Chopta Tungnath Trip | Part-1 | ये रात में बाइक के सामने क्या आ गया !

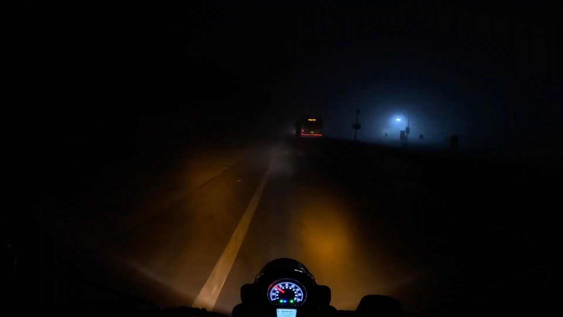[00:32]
कुछ ना दिख रहां गया और रहवाड़े आत्य है तकड़ी दुन्द है भाई